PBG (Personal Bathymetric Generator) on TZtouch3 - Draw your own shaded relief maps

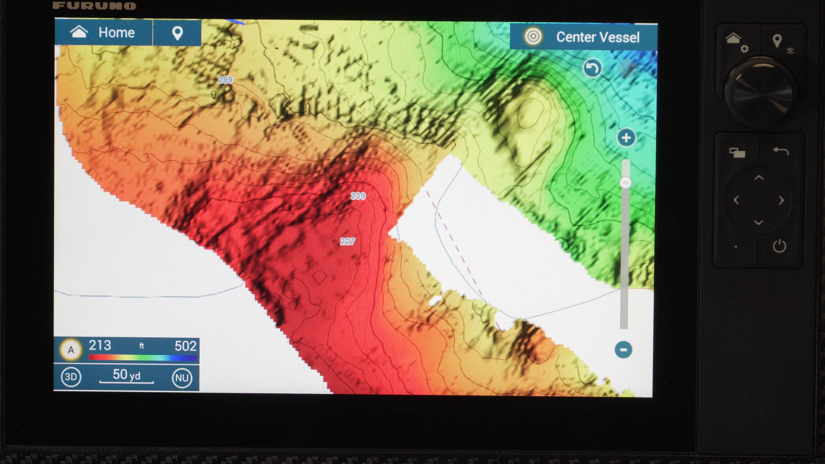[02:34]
only use single beam technology where you're only connecting or collecting a single data point per second.
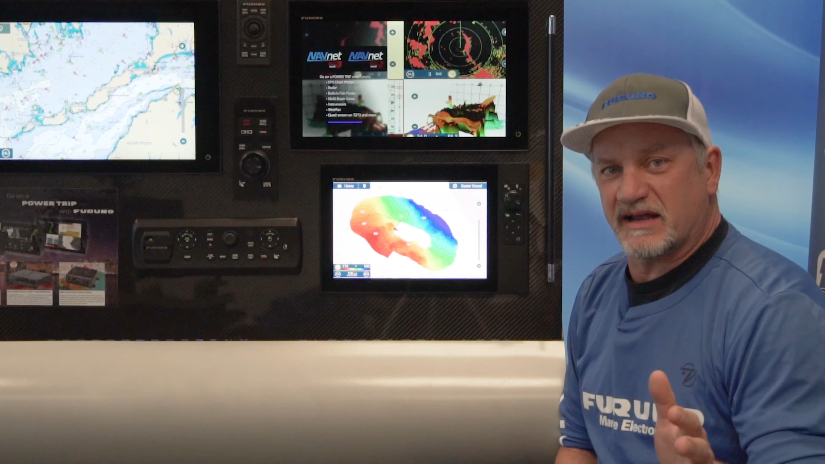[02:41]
With Fruno's multi-beam DFF3D technology combined with our TZ-Touch 3, we're actually collecting 50 data points across the bottom of the boat a second. That's 5,000% higher than our closest competitor.